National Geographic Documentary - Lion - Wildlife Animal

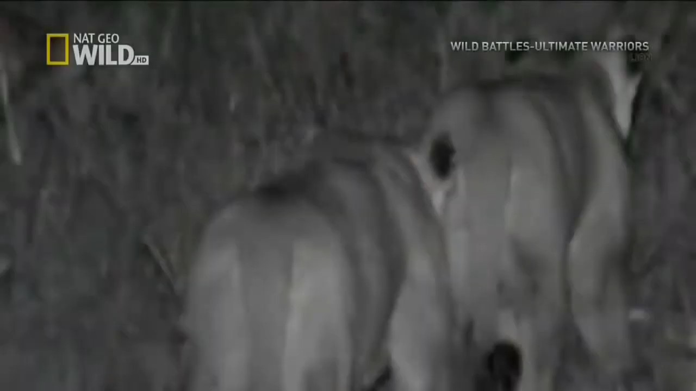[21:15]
When the sun is down, it's cooler on the savannah. But it's not comfort driving lions to hunt at night. It's strategy.
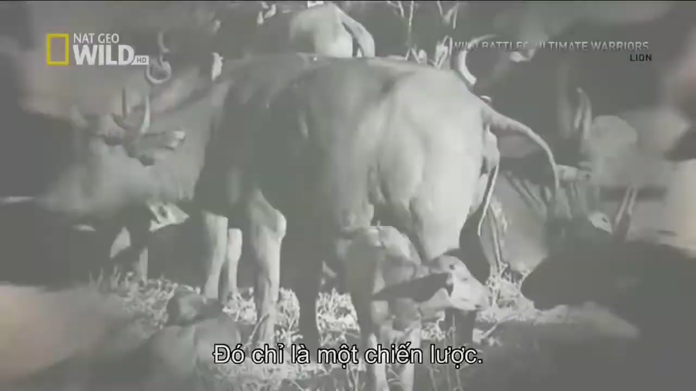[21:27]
A hundred yards away at nighttime, we probably wouldn't even be able to see that there's an animal there.
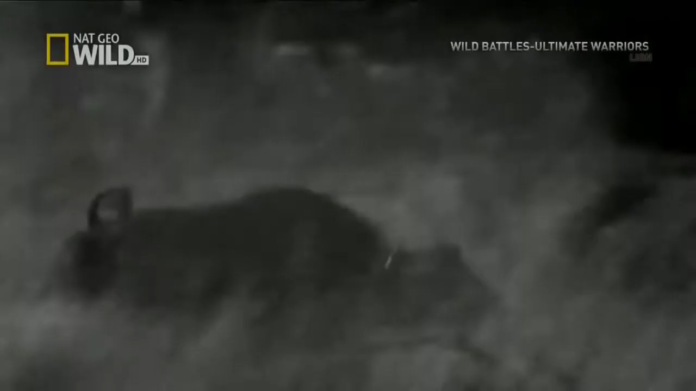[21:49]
One buffalo, however, wanders away from the herd.
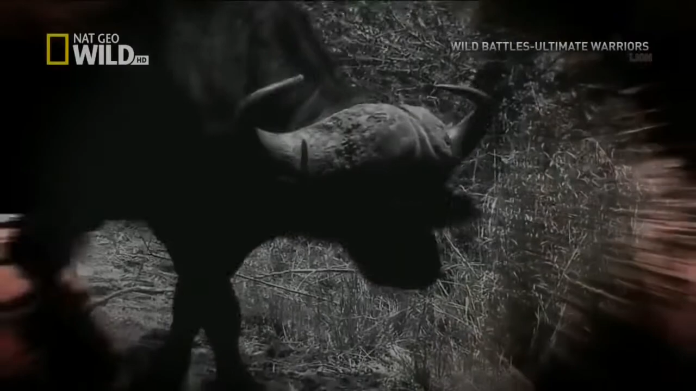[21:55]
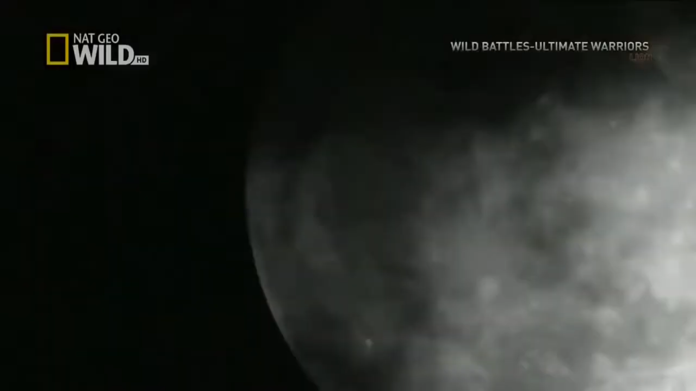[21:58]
When the moon ducks behind a cloud, and visibility diminishes even more, the lions,
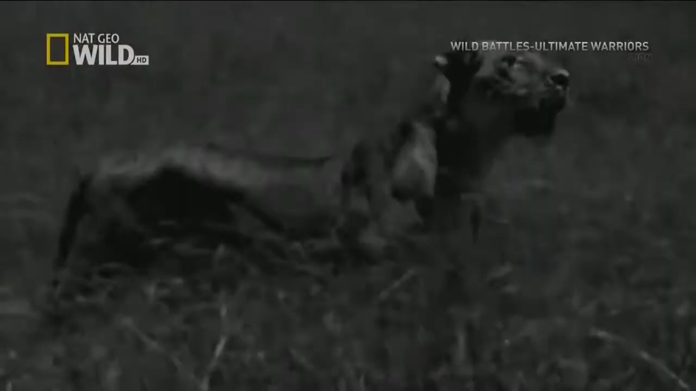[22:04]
led by their striker, spring into action.